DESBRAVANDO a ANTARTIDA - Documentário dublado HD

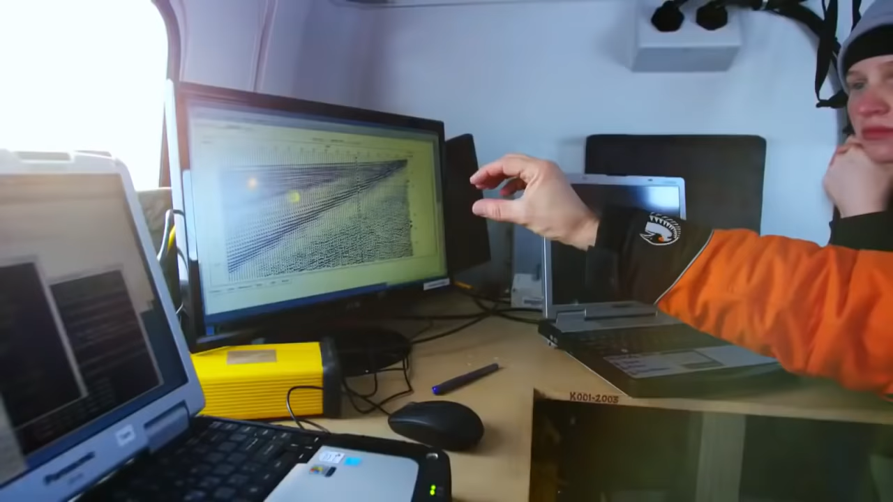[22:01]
O que estamos vendo aqui é o sinal sonoro muito complicado que
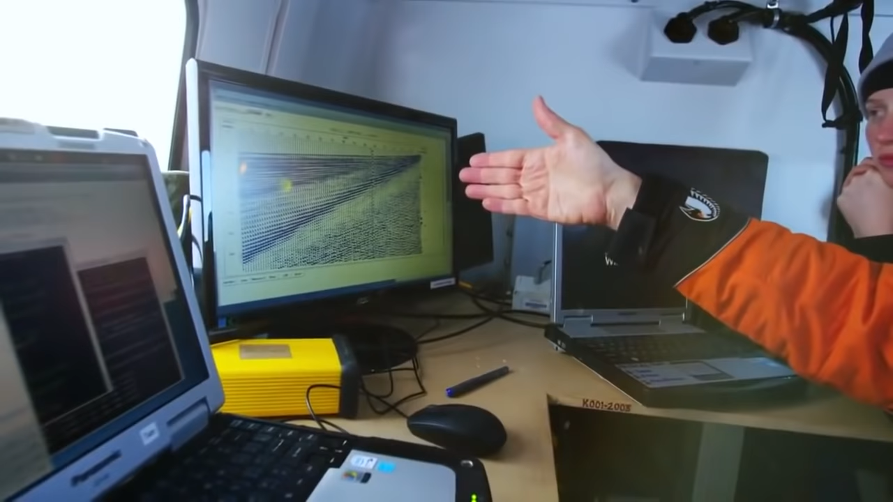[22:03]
cada geofone recebe quando mandamos o sinal para o som poder descer e passar pelo gelo, chegar ao oceano, atingir o fundo do mar e voltar.